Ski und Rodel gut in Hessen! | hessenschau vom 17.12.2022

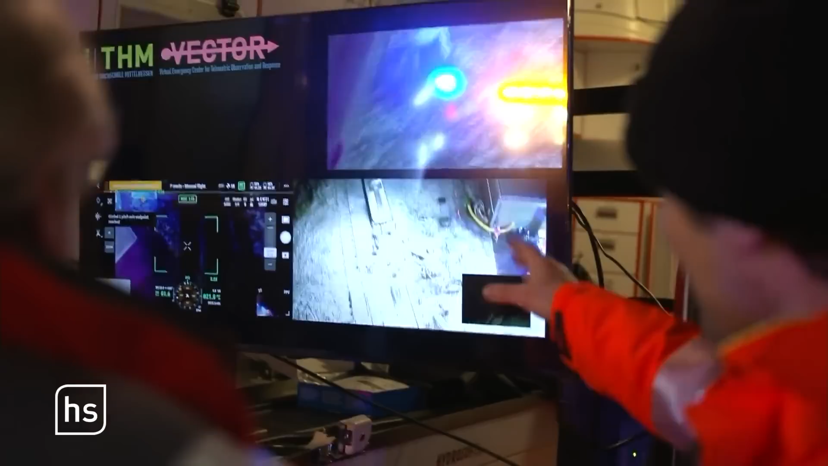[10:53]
Sie sollen Gefahrstoffe erkennen und Verletzte orten.
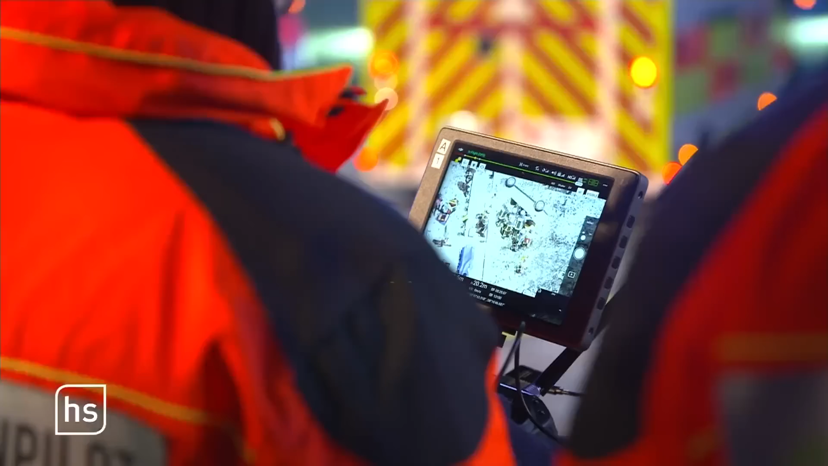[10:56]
Triage aus der Luft. Wir sind in der Lage, mit der Wärmebildkamera die Patienten zu differenzieren.
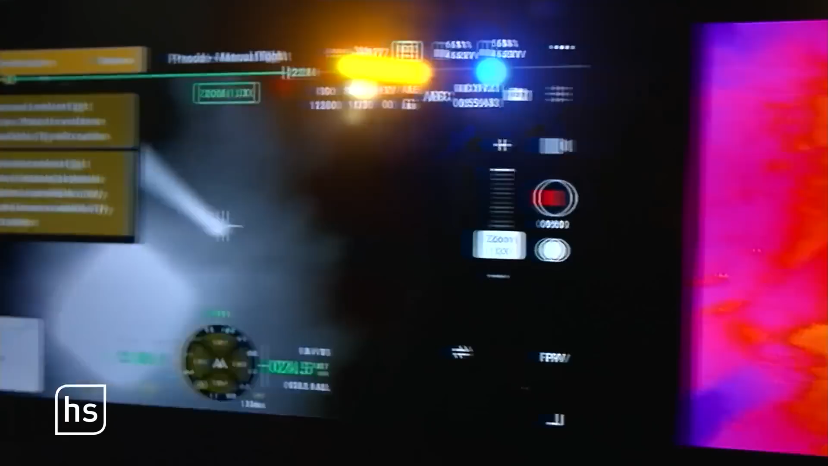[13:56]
Die Drohnen haben die Verletzten im Wald gefunden. Da ist die zweite Verletzte.
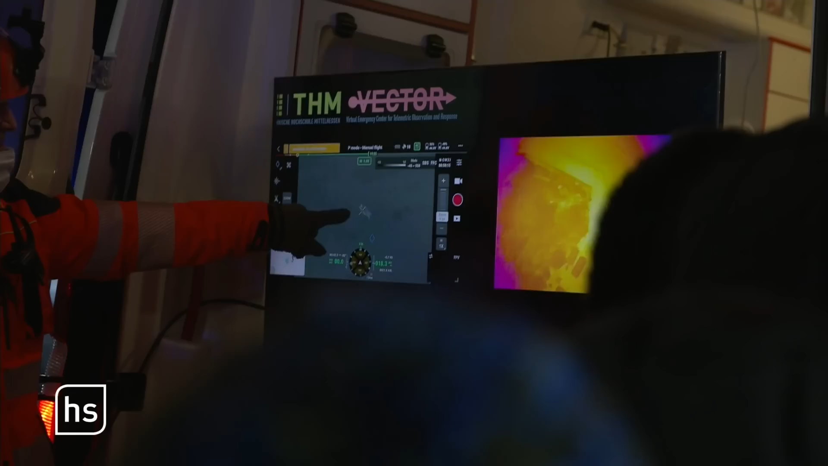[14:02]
Wie gesagt, hier drauf sehen wir eine Patientin. Zwei thorakale Blutung.
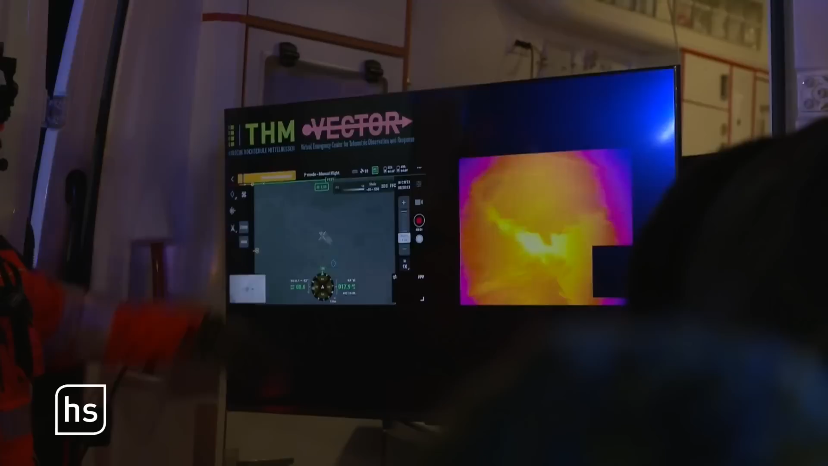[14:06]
Die Drohnen leuchten den Einsatzort aus.